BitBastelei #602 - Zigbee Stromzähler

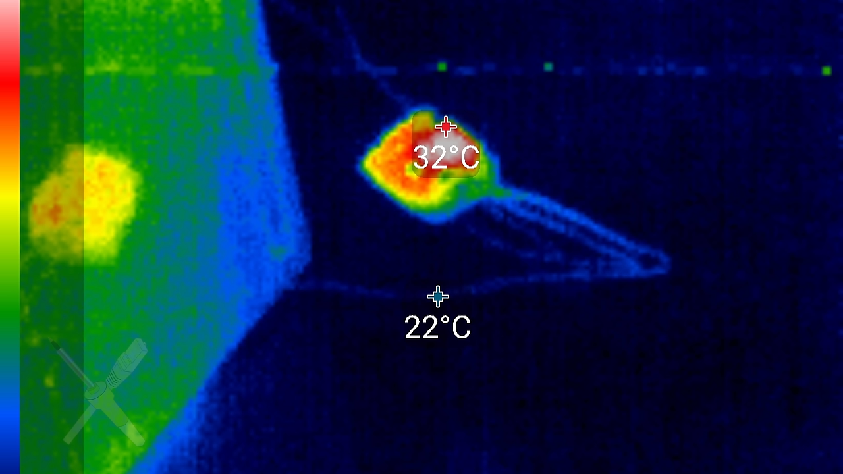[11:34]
Also die Temperatur von dem Kasten, der ist irgendwie so 11 Grad über Raumtemperatur. Ich denke, das ist akzeptabel. Und die Klammern, die sieht man quasi gar nicht. Also von der Seite sieht alles okay aus. Fehlt noch noch eine Frage.